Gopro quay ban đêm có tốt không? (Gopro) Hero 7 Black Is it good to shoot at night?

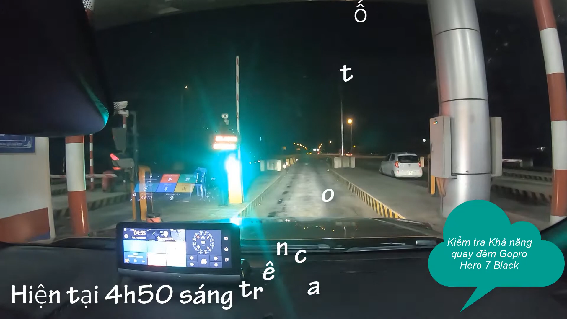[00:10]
Hôm nay tôi lại có một cái dịp mà tôi làm tiếp về cái video kiểm tra cái khả năng quay đêm của cái con GoPro các bạn.
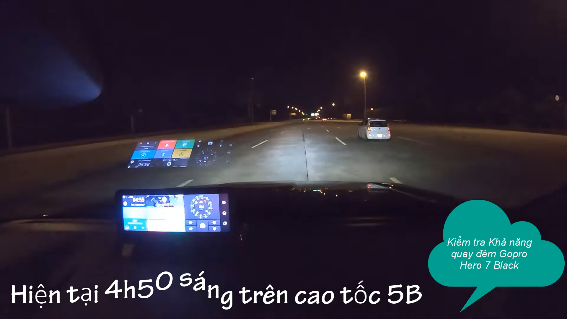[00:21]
Hôm nay tôi buổi sáng nay là 4:50 sáng, tôi đang đi trên cái phần cuối của cái đường cao tốc 5B hướng từ Hà Nội, từ Hải Phòng về Hà Nội, và đây là cái hình ảnh mà tôi đang ghi nhận được
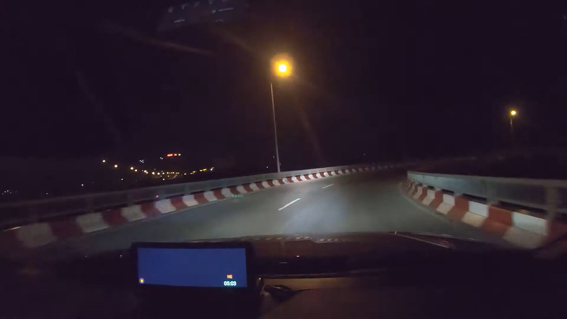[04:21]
với cái sự hỗ trợ của cái ánh đèn xe ô tô thì con GoPro này nó cũng vẫn cho ra cái hình ảnh sắc nét. Và với cái chất lượng hình ảnh như này thì tôi nghĩ là trường hợp mà có đi trời tối và bí thì vẫn
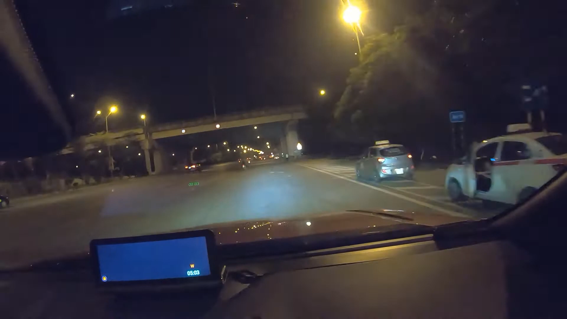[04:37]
có thể sử dụng cái con GoPro Hero 7 Black này để quay video thì cũng có thể là chấp nhận được các bạn.
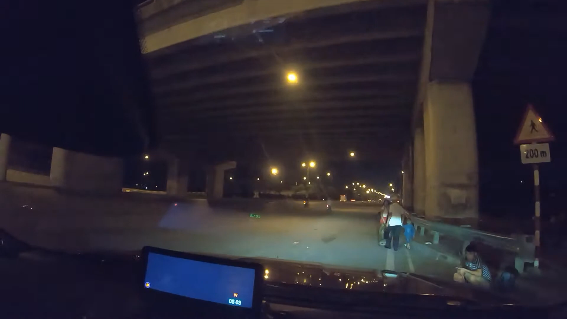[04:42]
Đây hiện tại là tôi đang đi trên cái đường xuống của cái đoạn cuối của cái quốc lộ 5B để tôi đi ra cái đường 5 cục đấy. Khu vực này thì tuyệt đối là không có đèn cao áp, Hiện tại thì tôi cũng không biết là họ có thắp sáng không, như hiện tại bây giờ tôi đang đi như này là khoảng 5 giờ
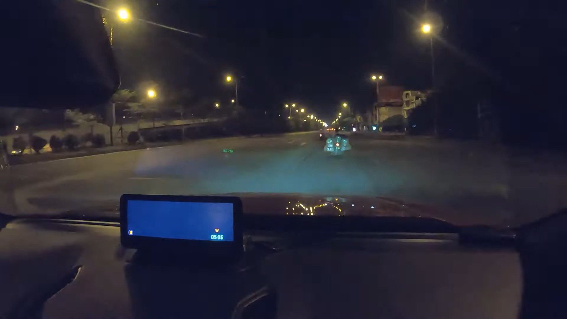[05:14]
sáng thì đoạn này thì bây giờ mới bắt đầu có đèn quá, đoạn trước đó thì không có. Bây giờ đây thì cũng sợ hỗ trợ của cái ánh đèn quá thì cái con GoPro này nó cho ra hình ảnh còn tốt hơn. Mặc dù là nó vẫn có cái sự lè khi mà gặp cái ánh đèn đối diện, nhưng mà tôi nghĩ là với một con mà camera mà chất lượng,
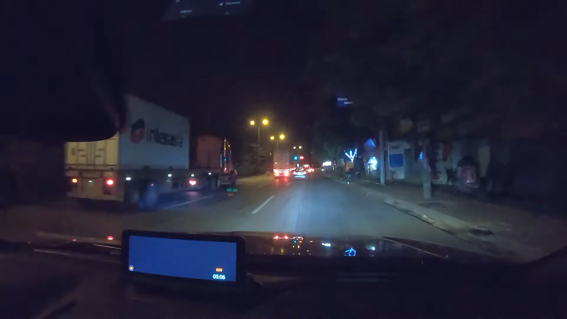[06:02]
Tối như này thì vẫn có ánh đèn đường nên là cái con GoPro này cho ra cái chất lượng hình ảnh tương đối sáng
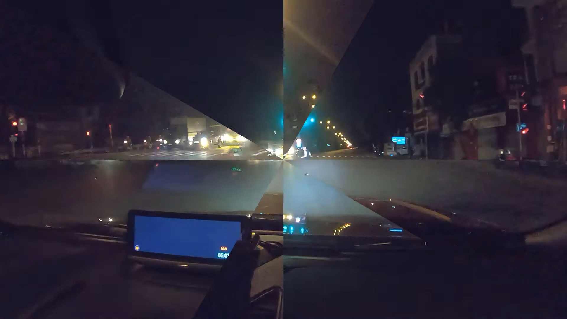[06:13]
sủa. Và bắt đầu tôi đã xuống tới cái đường 5B cũ rồi các bạn.
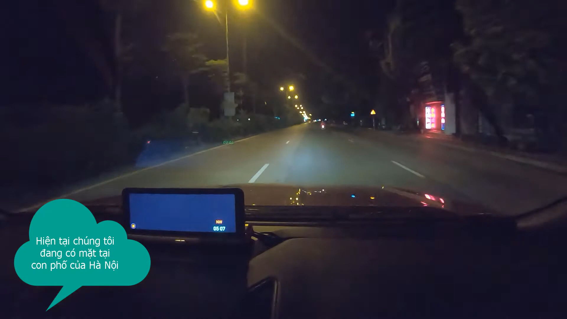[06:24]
Thì đây là cái đoạn đường này, nó hiện tại thì nó thuộc quận Long Biên rồi, trước đây là thuộc huyện Gia Lâm, bây giờ thì đã thuộc về quận Long Biên, và cái đường này có tên là đường Nguyễn Văn Linh. Đấy, buổi sáng sớm ra mà đã rất nhiều mấy bác xe ôm rồi, có lẽ là mấy bác này bác hoạt động suốt đêm mất.
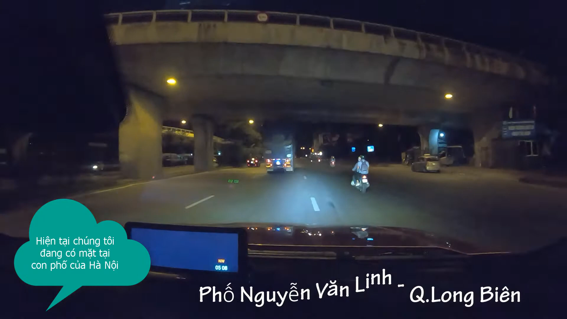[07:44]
cái phương tiện giao thông tham gia giao thông thì rất là thưa thớt. Và đây là tôi đang đi tới chỗ, đây là cái chỗ ngã tư Sài Đồng các bạn. Cái tốc độ hiện tại tôi đang đi thì chắc nó sẽ rơi vào khoảng tầm 60 km/h. Buổi sáng sớm ở Hà Nội
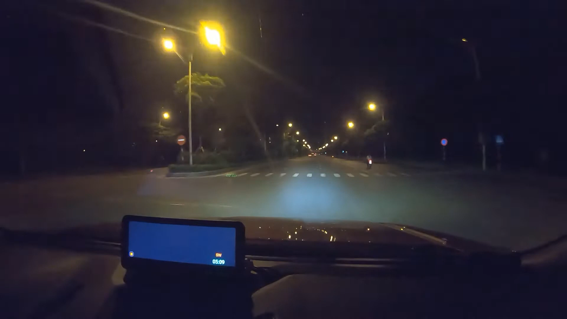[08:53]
Ít nhất là cũng có thể là ghi lại những hình ảnh cơ bản nhất. Đây, phía trước của tôi là một cái xe tải, và cái điện cao áp ở đây thì cũng tương đối sáng nên là cái con GoPro này nó ghi nhận được những cái hình ảnh cũng tương đối là sắc nét. Bây giờ thì tôi bắt đầu đi lên cái đường dẫn để lên cầu Vĩnh Tuy.
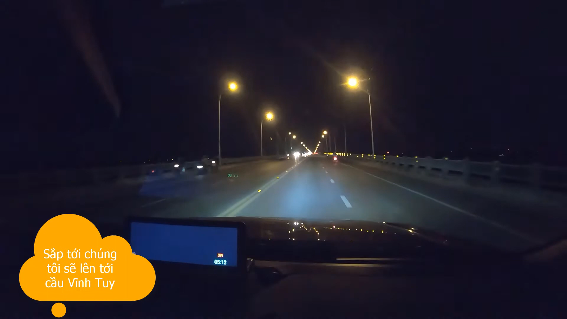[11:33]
Đấy, khi mà đủ ánh sáng thì con GoPro này nó cũng không bỏ qua bất cứ một cái đường nét nào trên cái quãng đường mà nó đi qua cả.
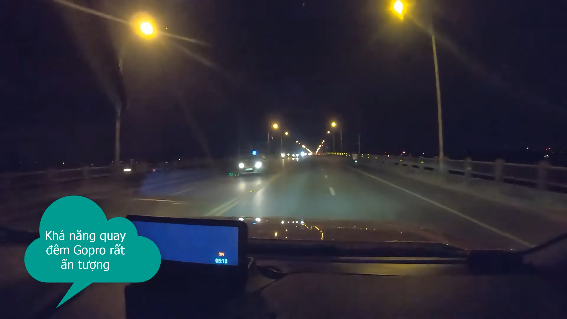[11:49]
Bây giờ tôi bắt đầu lên tới phần mặt cầu Bình Quy rồi các bạn. Chất lượng hình ảnh của con GoPro ở đây cũng tương đối là đẹp. Và buổi sáng sớm này thì đường nội đô trong thành phố Hà Nội cũng